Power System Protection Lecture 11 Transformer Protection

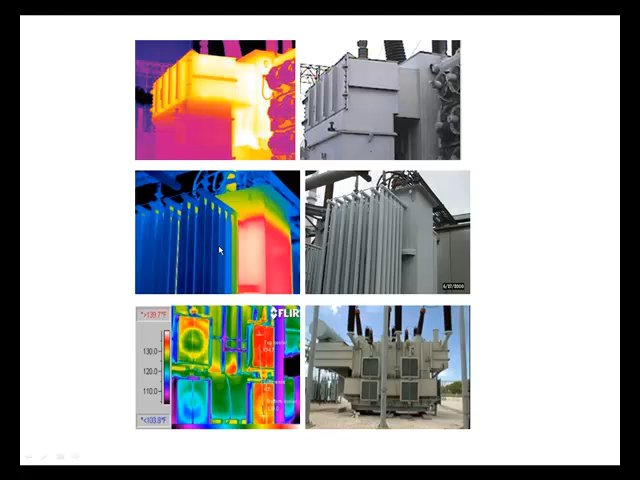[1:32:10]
หรือหม้อหรือพัดลม4ตัวนะครับร้อนๆอยู่ตัวเดียวอย่างเงี้ยจะมีปัญหาอยู่ตัวเดียวใช่ไหมมันก็จะตรวจเจอว่าปัญหาเราอยู่ตรงไหนได้เร็วขึ้นนะครับพวกอินฟราเรดนะครับ